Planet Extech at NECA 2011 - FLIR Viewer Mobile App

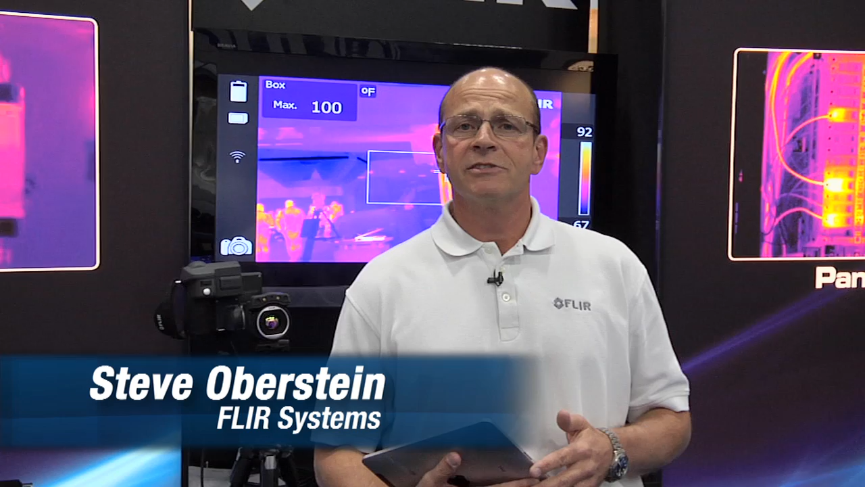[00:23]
On screen: max 100°F
What I'd like to talk with you for a moment about today is image transfer.
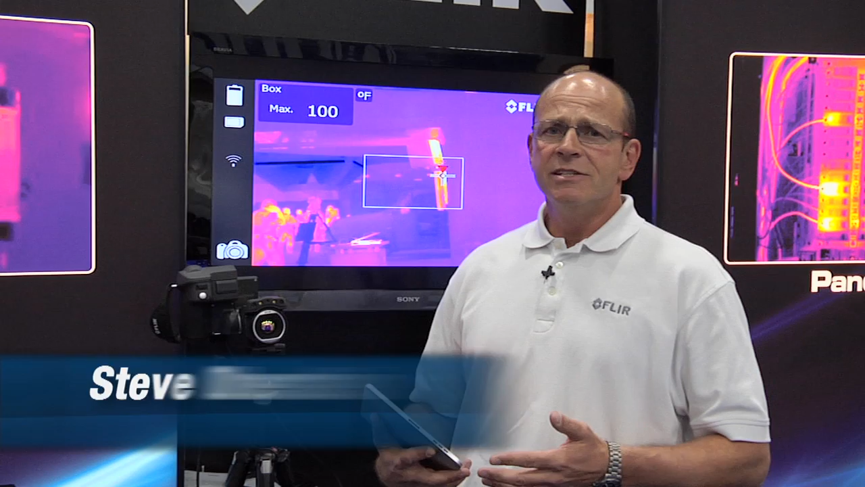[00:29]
On screen: max 100°F
The ability to get the data from the thermographer in the field quickly and efficiently back to the office, back to the supervisors, to the decision makers, so they can react and get out the repair crews, get parts ordered or whatever is required. We can do this via Wi-Fi-ing the image from the camera to an i-device or a droid type device. Today, I've transferred the image onto my iPad. I can then take and move my analysis tools all around.
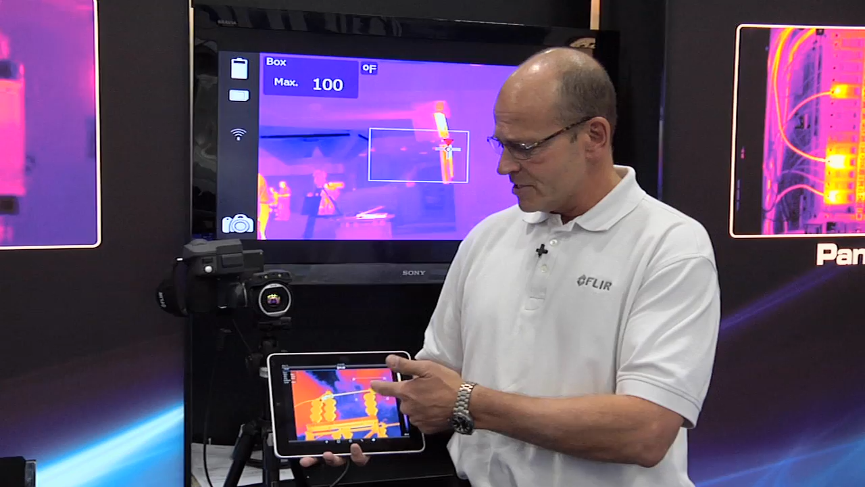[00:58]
I can add additional analysis tools as needed
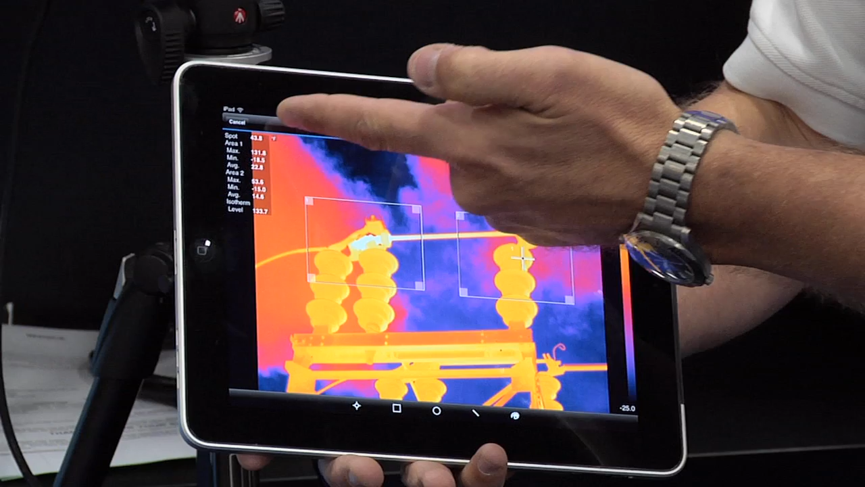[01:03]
to get all the proper data to make the analysis, make a judgment on it and go on from there. At this point, I hit the save button and I can email my image as needed,
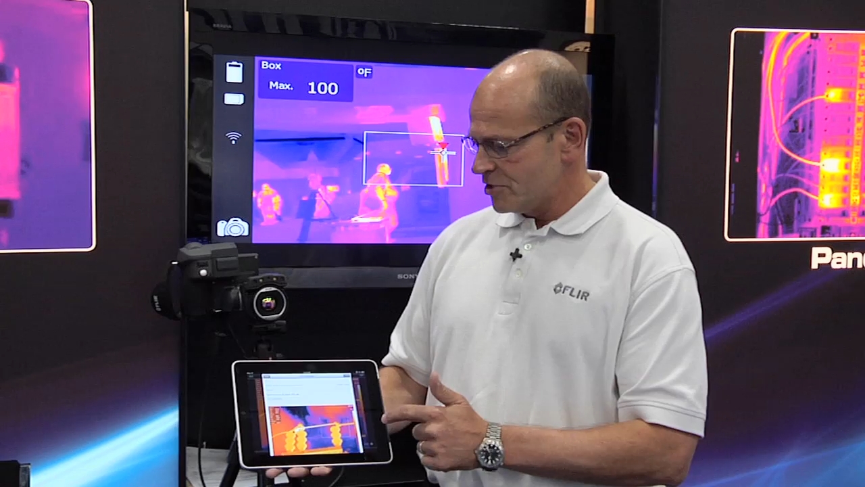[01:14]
On screen: max 100°F
back to wherever it needs to go. Or, if I want to do the entire report in the field,
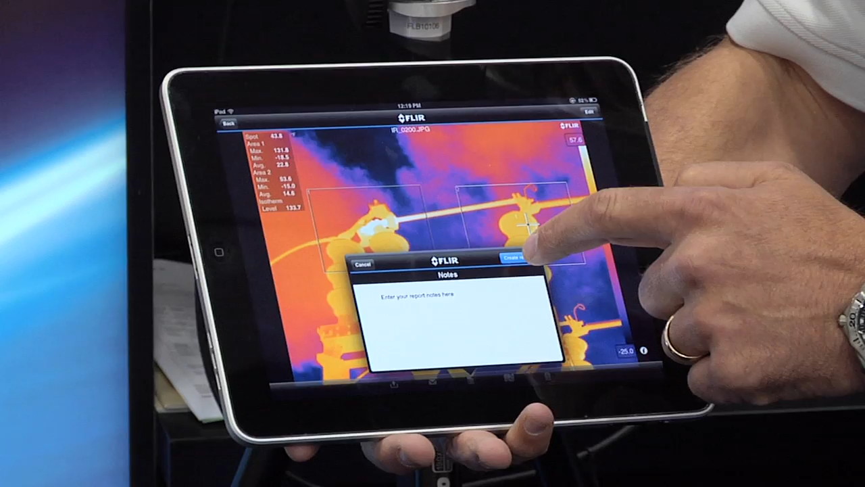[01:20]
I can add in any documentation, hit create report, my report's done.
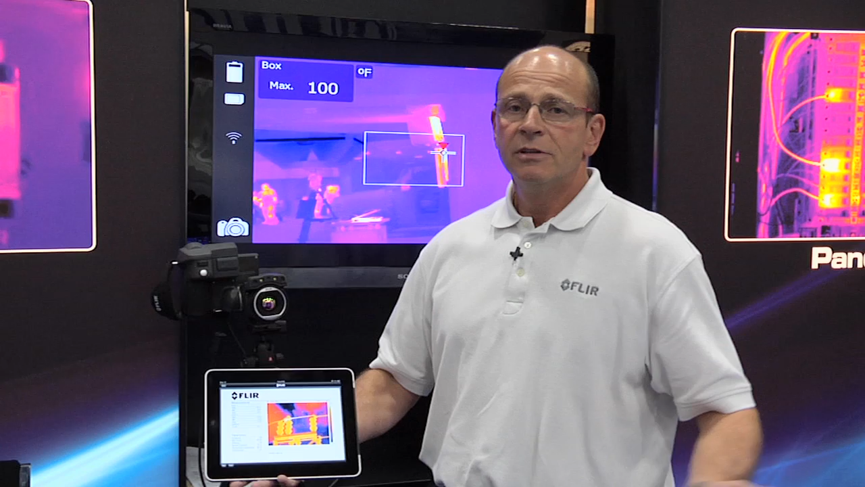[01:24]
On screen: max 100°F
Simple, easily and efficiently get on to the next job,